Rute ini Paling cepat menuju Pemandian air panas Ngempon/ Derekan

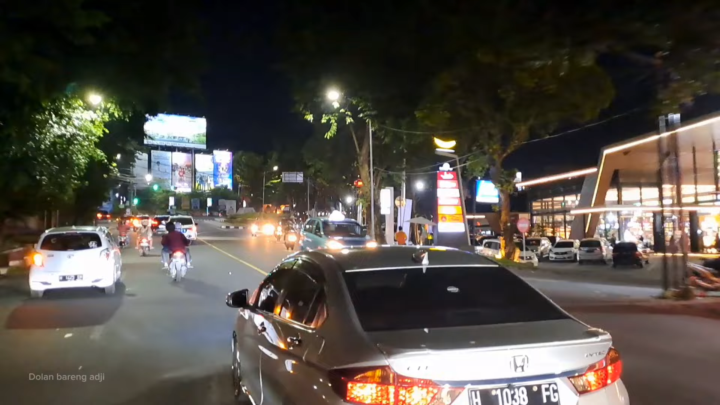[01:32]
Nah, kali ini Mas Dolan tuh mau ngasih info rutenya jika naik motor ya guys. Soalnya banyak banget nih follower Mas Dolan itu di TikTok dan Instagram itu yang nanyain buat ini dong Mas,
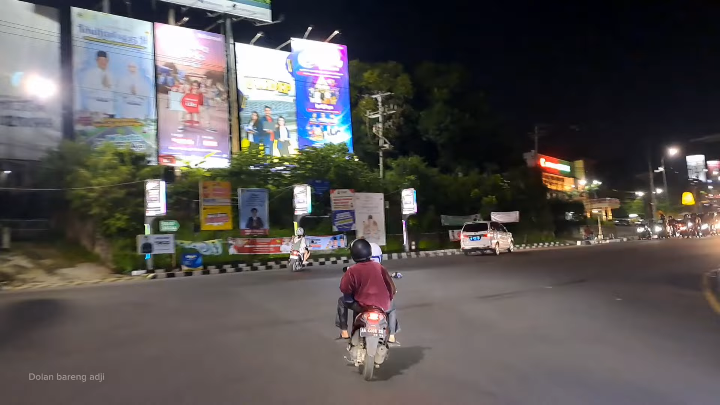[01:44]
rutenya menuju ke pemandian ngempon soalnya sering kesasar.
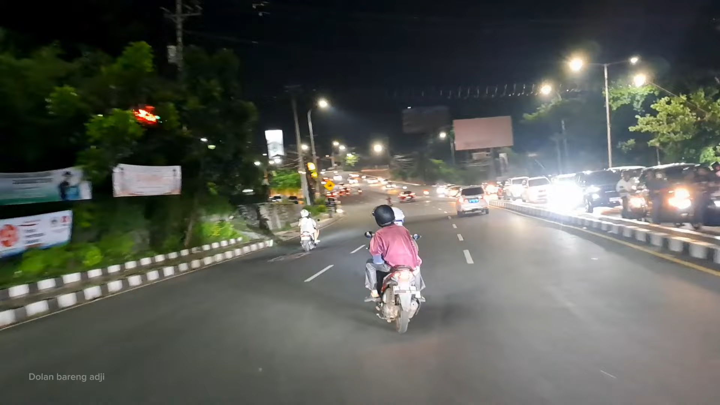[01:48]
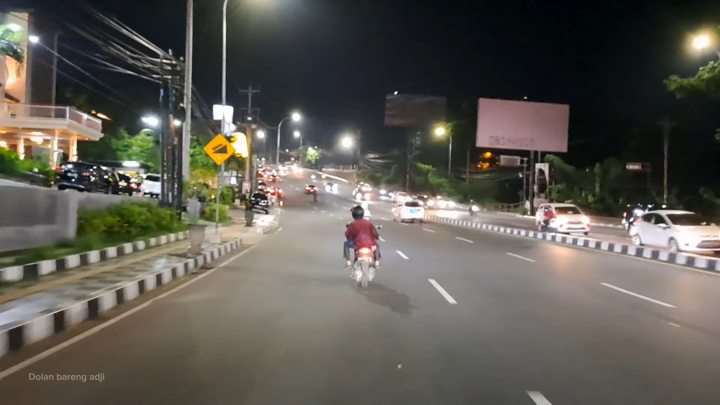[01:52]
Nah, di video ini Mas Dolan mau ngasih info rute menuju ke pemandian ngempon ini via ini ya, kalau pakai motor ya guys, sebenarnya kan ada dua jalan ya guys, yang satu bisa pakai motor tuh lebih deket,
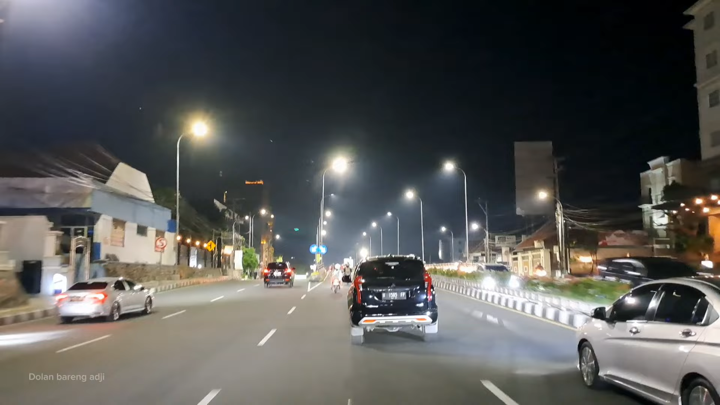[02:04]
dan satunya lagi bisa pakai roda 4. Ini Mas Dolan perjalanan itu malam hari jam 7 malam dari kota Semarang. Pokok men, kalau perjalanan dimulai dari kota Semarang, kalian itu harus menuju ke arah Ungaran guys, dan ini Mas Dolan sudah berada di ini apa, jembatan tol Jatingaleh guys.
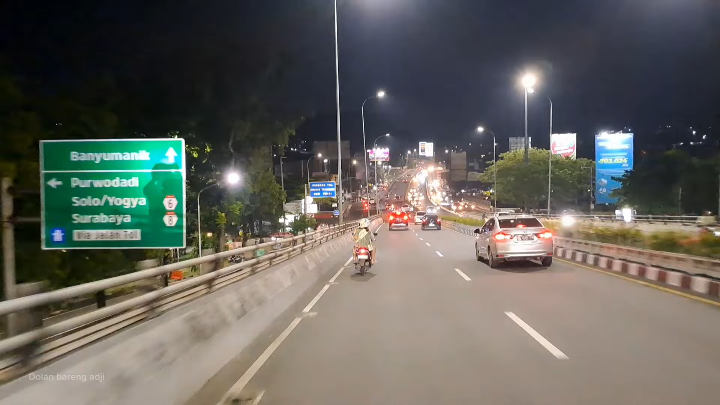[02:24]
Ini adalah jembatan tol Jatingaleh, masih kota Semarang ya guys, belum kabupaten Semarang. Pokoknya terus naik sampai melewati ini tanjakan Gombel.
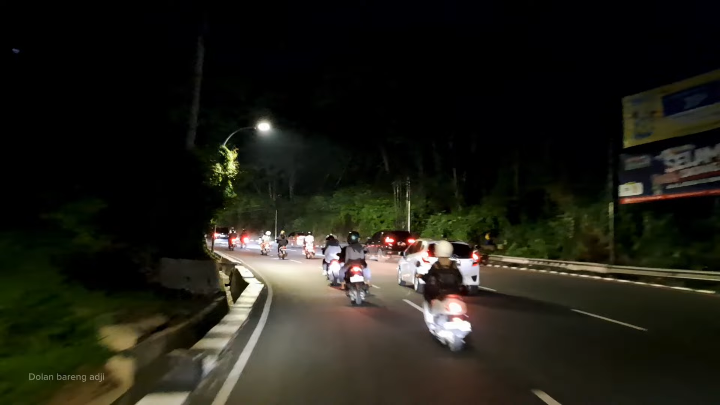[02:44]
Nah, sekarang ini kita sudah berada di tanjakan Gombel.
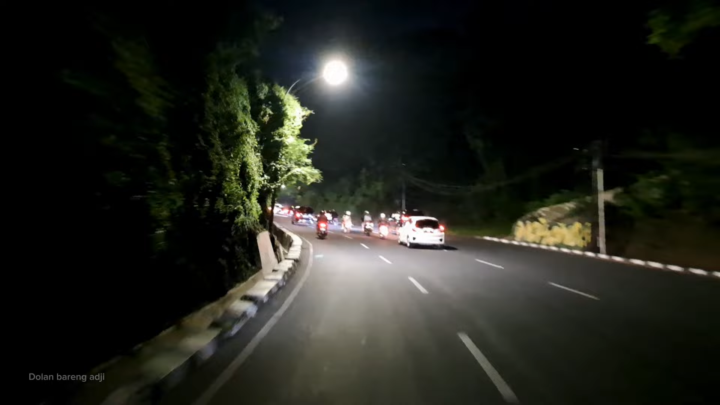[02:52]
Ini tanjakan yang cukup panjang ya guys, biarpun tanjakannya landai tapi harus hati-hati di sini. Di sini juga terkenal ini ya, sungup alias rodo angker gitu loh kata orang sih.
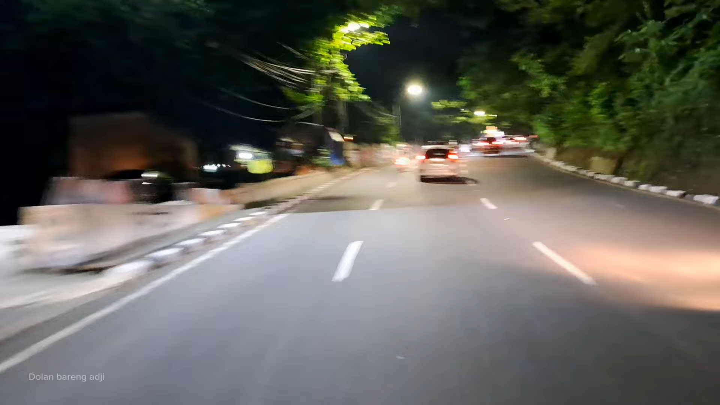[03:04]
Cuman selama ini aku belum ngerasain hal-hal aneh di sini, tapi menurut cerita-cerita di tanjakan Gombel ini cukup angker guys. Di sini juga ada sebuah hotel, hotel lawas yang terbengkalai dan terkenal angker banget, namanya adalah Sky Garden. Terkenal banget loh hotel ini, hotel angker.
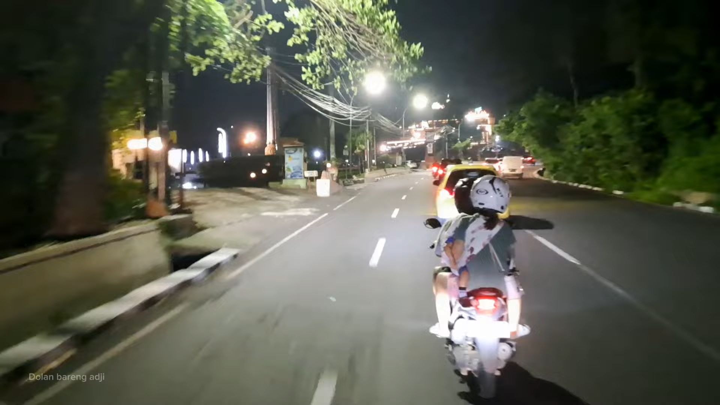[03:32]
Ini di sebelah kiri Mas Dolan ada bangunan banyak lampunya, ini adalah Resto Alam Indah.
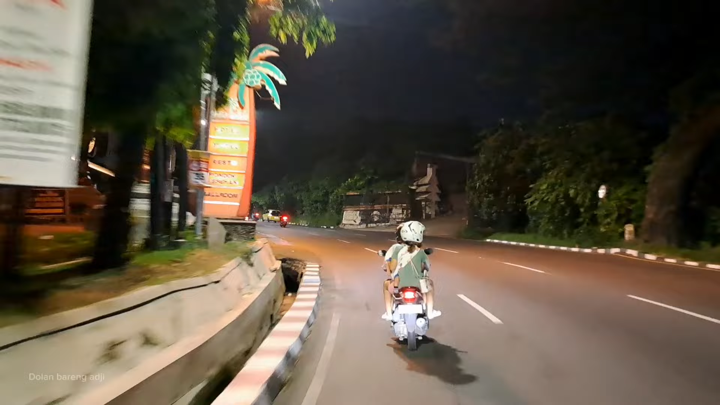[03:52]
Ini restonya keren banget sih, asli megah, kemudian cakep banget view pemandangannya kalau dilihat dari atas,
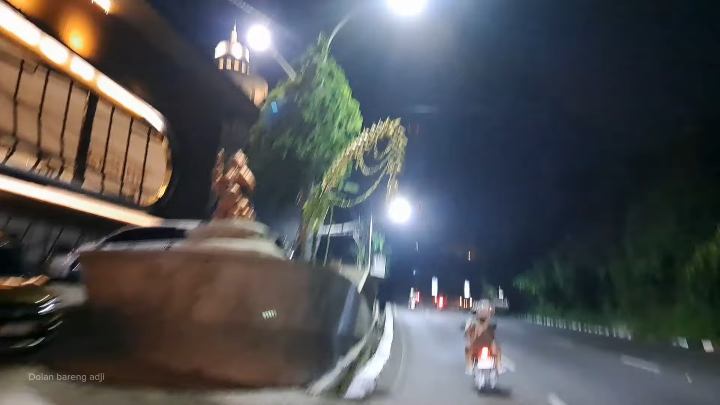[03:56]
itu ala-ala Eropa gitu loh. Kemudian di sampingnya itu ada sebuah hotel, hotelnya namanya adalah Hotel 3 Surya.
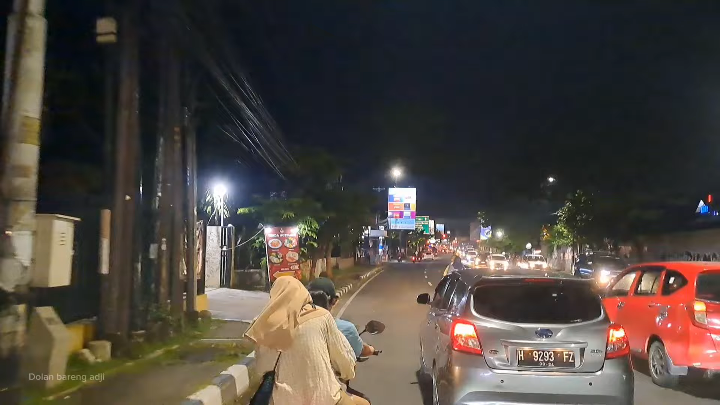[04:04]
Wah, itu hotel banyak di ini ya, banyak peminatnya, apalagi peminat ini
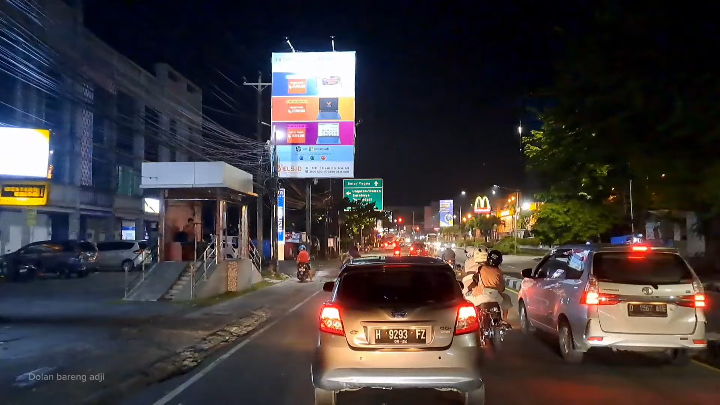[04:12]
wisata-wisata birahi katanya sih lo. Aku juga ya gak paham lah, aku cuman krungu kabar-kabarnya aja dari desas-desus berita di masyarakat dan sosial media.
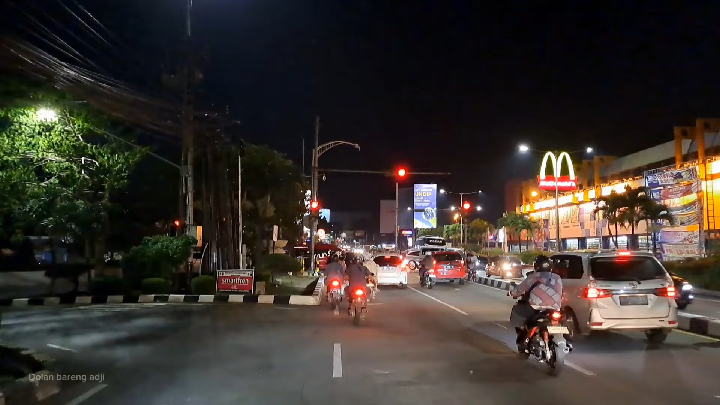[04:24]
Ini aku sudah sampai lampu merah ini ya, perempatan Sukun ya guys. Di sebelah kanan aku ini adalah supermarket, ada Swalayan Sukun. Ini adalah terminal Bayangan Sukun. Kalau kalian mau ke Solo, ke Jogja, ke Purwokerto, naik bis dari sini guys, banyak pilihannya,
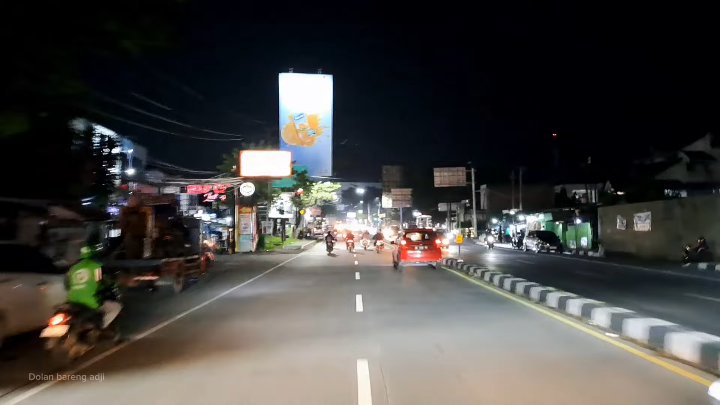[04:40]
mau yang murah ataupun yang eksekutif alias mahal. Komen terus saja ya, terus ke arah Ungaran. Di sebelah kanan Mas Dolan ini ada Transmart Setiabudi.
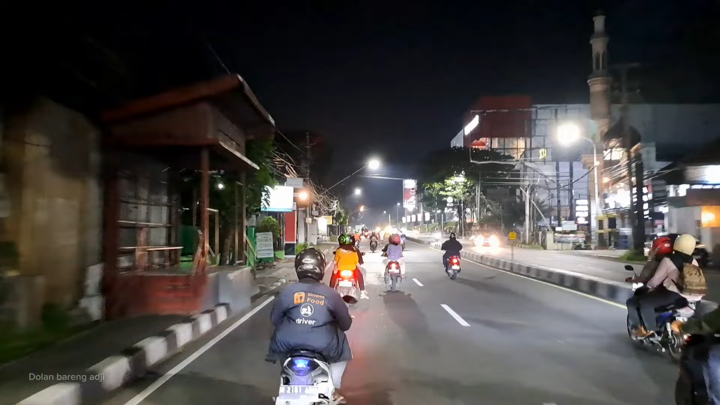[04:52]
Ini adalah Transmart yang paling ramai di kota Semarang ya guys.
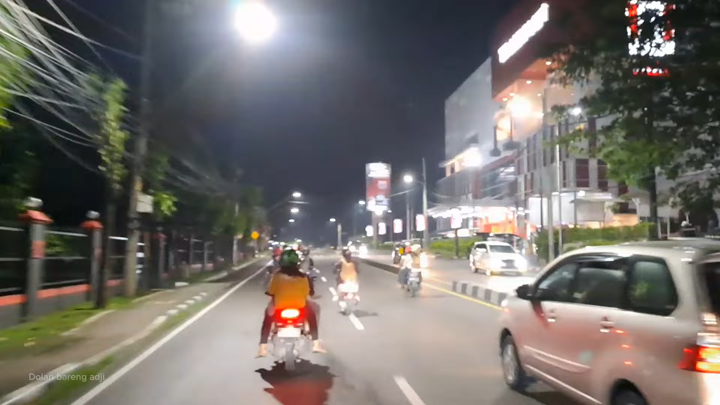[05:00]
Ini masih kota Semarang, masuknya di Banyumanik. Ini salah satu Transmart yang masih cukup ramai dibandingkan Transmart yang ada di kota Semarang, guys. Nah, ini adalah sebelah kiri Mas Dolan adalah pedagang Ubi Cilembu.
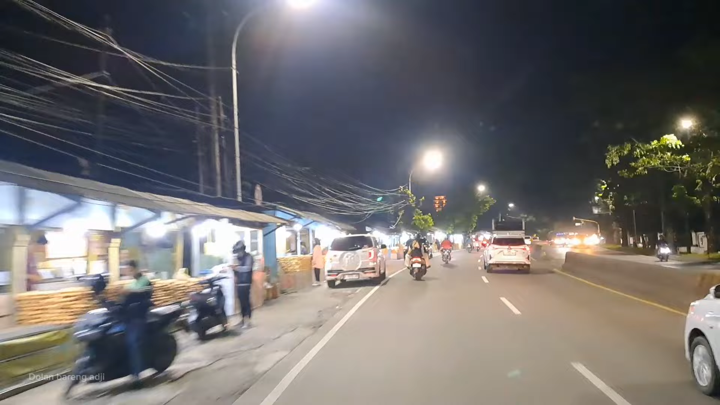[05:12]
Ini di daerah Watugong, guys. Di sini kalau lewat sini, kalian tuh pasti hidungnya akan tertusuk
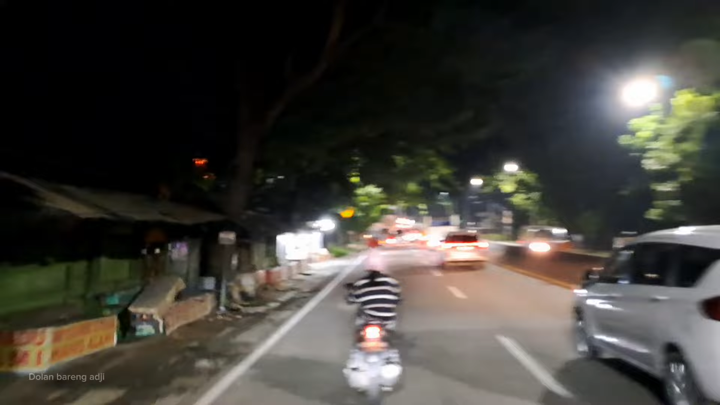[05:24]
aroma-aroma Ubi Cilembu yang enak dan manis banget. Kemudian di sebelah kiri Mas Dolan ini adalah ada sebuah wihara Watugong. Ini tempat ibadah, tapi kalian juga bisa datang ke sini buat jalan-jalan wisata, ya guys. Masuk ke sini itu gratis, cuman bayar seikhlasnya kepada ini penjaga security-nya.